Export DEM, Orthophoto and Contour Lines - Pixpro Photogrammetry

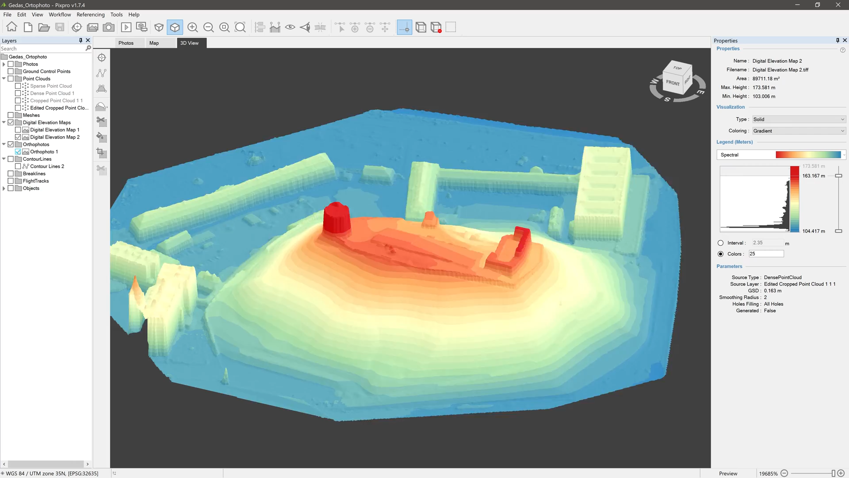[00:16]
Digital elevation map and orthophoto layers can be exported as GeoTIFF files,
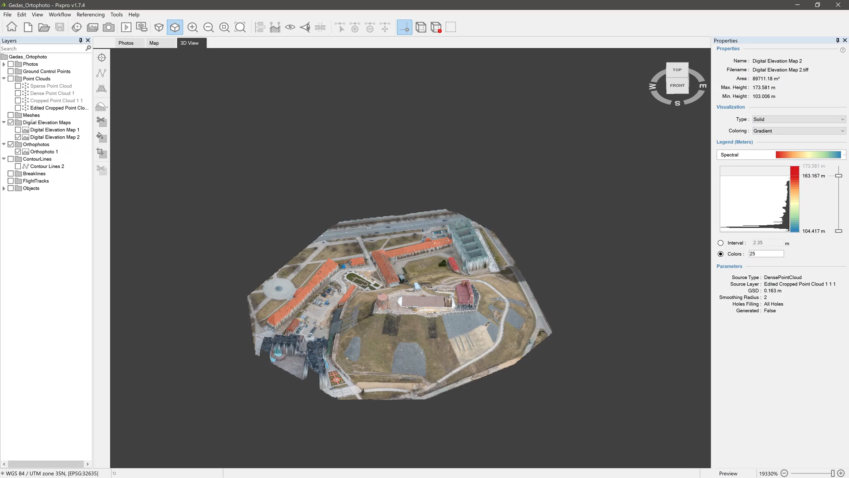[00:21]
while contour lines as .dxf or .shp files.
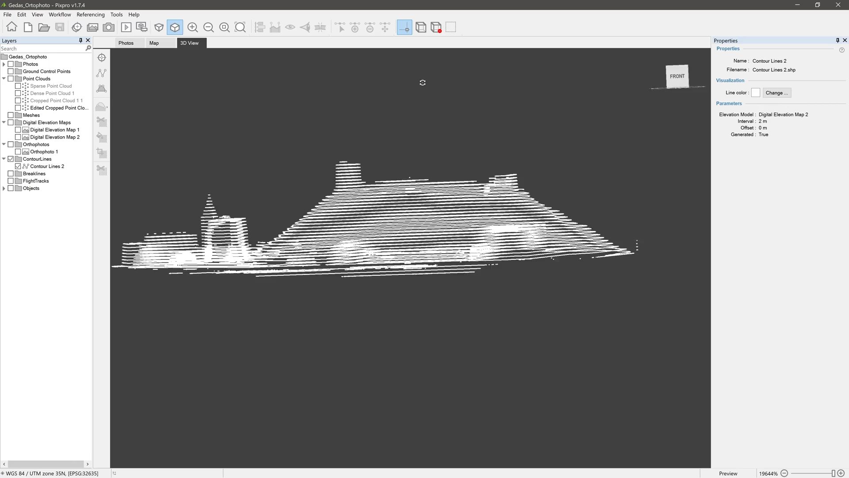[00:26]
To export any of these layers, just right-click on one in the Layers panel and select the Export option. Choose the directory on your computer where you want to save your layer,